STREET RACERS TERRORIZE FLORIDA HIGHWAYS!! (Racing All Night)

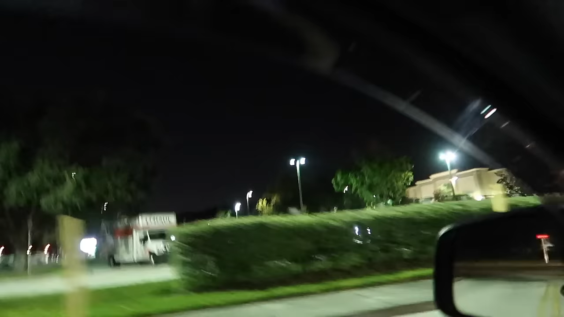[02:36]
All right, rolling up to the second meet of the night.
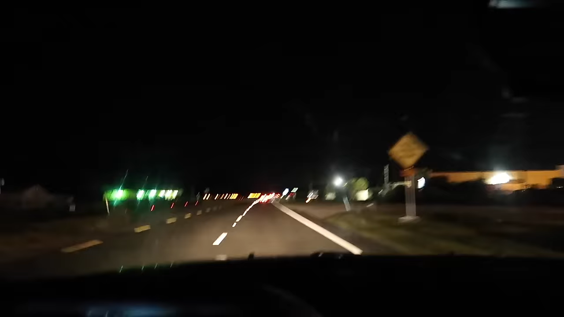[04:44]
Challenger up there is getting it. Is that the Hellcat? Yeah, I think so. Got the Hellcat.
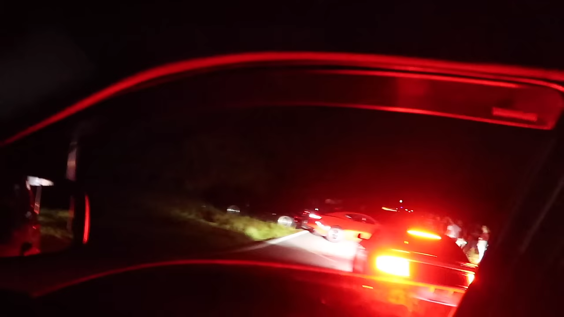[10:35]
Not that far. Let's roll out, get Sean's car, and we'll come back. Looks like Sean and this Honda S2000 are the last people here.
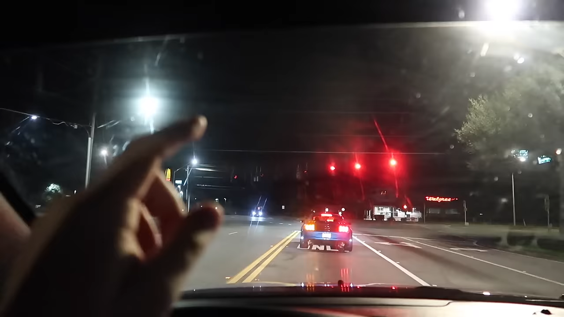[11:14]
He changed exhausts again, so now it's super loud. Did he dump it? Look, there's no exhaust tips. He's dumped.